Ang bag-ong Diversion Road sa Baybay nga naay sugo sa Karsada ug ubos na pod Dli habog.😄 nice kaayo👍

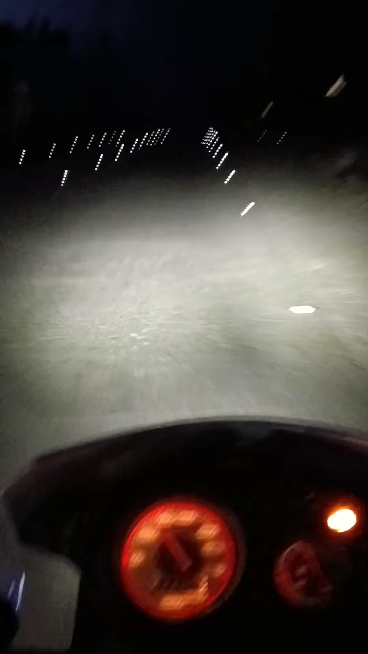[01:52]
Ano siya diri guys, ang bagong diversion na naisuga sa tunga o hindi ta siya o niya dilipot kayo taas dili para sa una nga taas kayo hindi ta siya agian o